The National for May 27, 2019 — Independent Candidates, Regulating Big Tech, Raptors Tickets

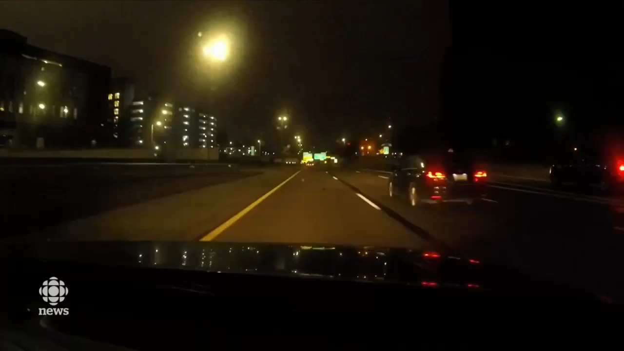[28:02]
How did things go so wrong? How'd we end up driving with no heat at night outside Detroit, late for an appointment, and about to run out of the fuel we need? But first, a look at a story you'll see tomorrow night on The National about the high price of treating opioid addiction.
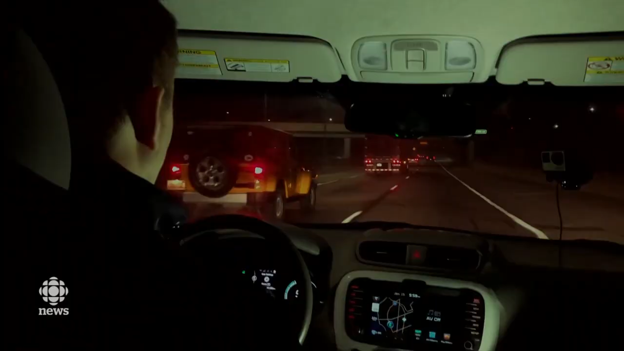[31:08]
late for an appointment, and about to run out of the fuel we need?